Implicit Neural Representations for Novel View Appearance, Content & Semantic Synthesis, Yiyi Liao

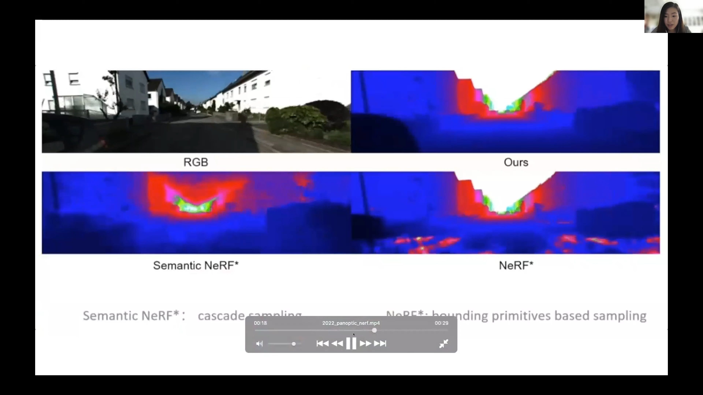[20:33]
our semantically guided that geometry optimization leads to better geometric reconstruction.
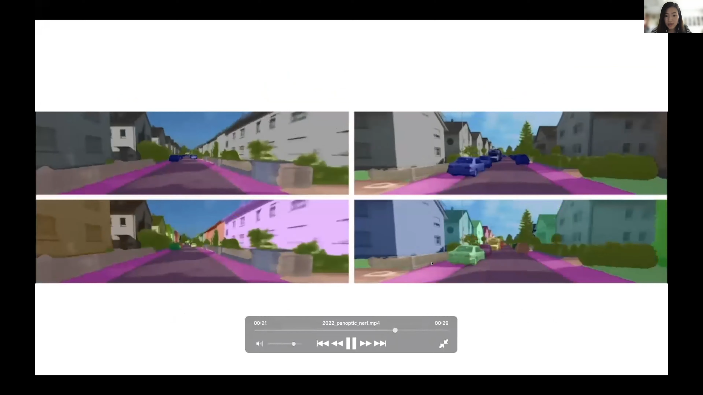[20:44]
So this is the, and here the last result I show is the novel view synthesis result.
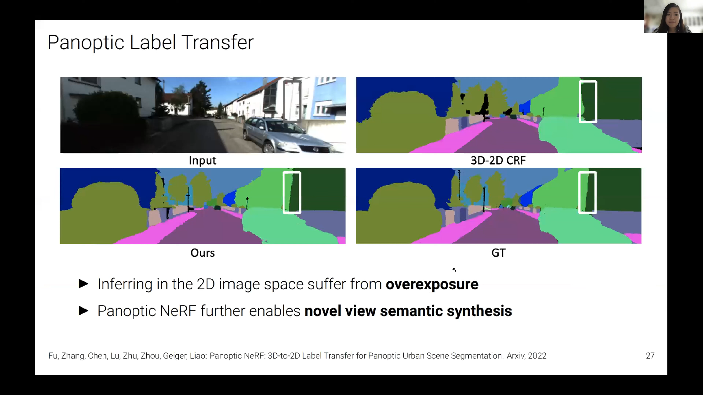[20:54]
The experiments we did with panoptic NeRF is applied on Kili 360. This is a dataset we recently introduced with the hope to fully to push it to enable reach to have comprehensive annotations to further push forward the community forward. So more specifically, we have bounding boxes annotated covering the full thing,
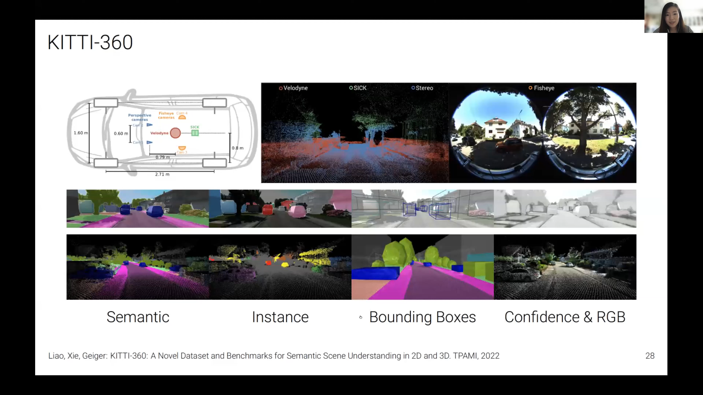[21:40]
and we also want to transfer these bounding boxes to the image space to have dense annotations in both 2D and 3D space. Here, I also want to make a little advertisement about our benchmarks that we have. Oh, sorry.